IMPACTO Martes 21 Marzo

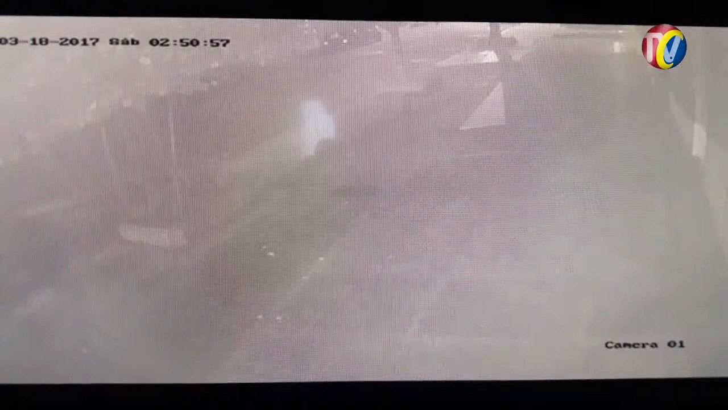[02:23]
Este rata roba bombillos fue grabado en la madrugada haciendo de las suyas en el barrio San Francisco con un palo desatornilla a los bombillos que están a una altura superior.